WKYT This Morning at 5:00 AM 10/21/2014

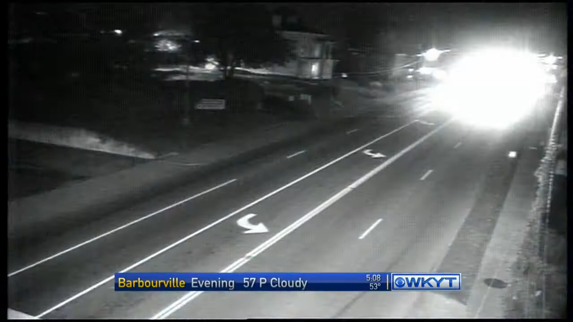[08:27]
AND AS WE TAKE A LIVE LOOK THIS MORNING, THINGS ARE LOOKING CLEAR IN THE DOWNTOWN AREA. WE HAVE NO REPORTS OF ANY MAJOR PROBLEMS
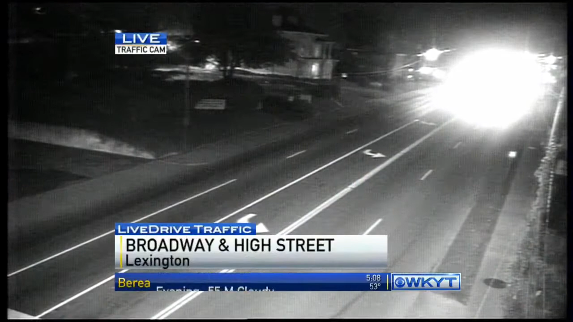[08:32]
RAMPS ON I-75 IN MADISON COUNTY.